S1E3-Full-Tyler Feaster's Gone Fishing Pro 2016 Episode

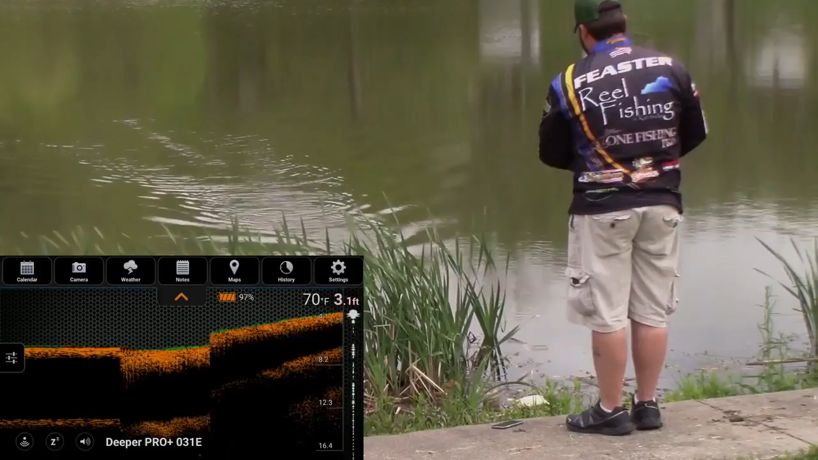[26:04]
On screen: depth 3.1 ft, water 70°F
And it does come with an easy boat adapter. It doesn't come with it, it's an accessory, but it's definitely worth buying.